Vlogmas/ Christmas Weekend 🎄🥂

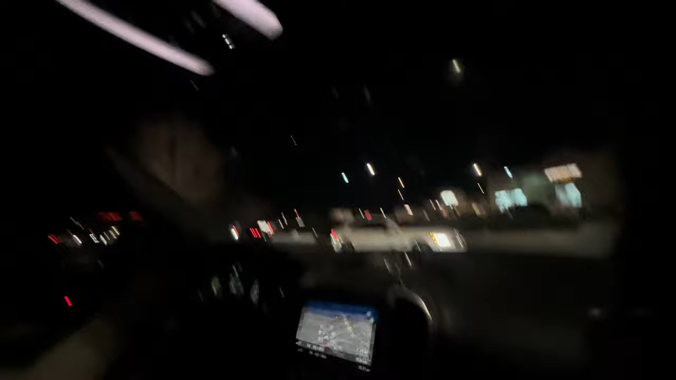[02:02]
I had to enter like this. Enter from over there.
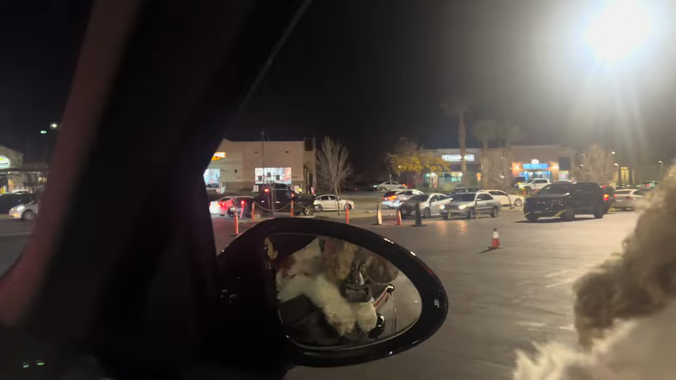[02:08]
La fila.
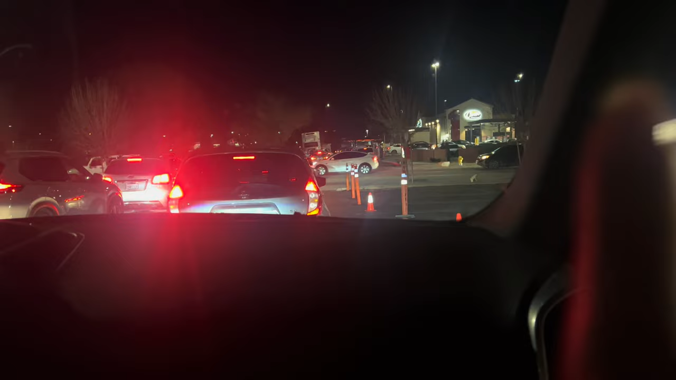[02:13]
Ahí está la entrada. Todavía hay mucha gente, ¿verdad? Haciendo compras. Por fin, por fin. Ah.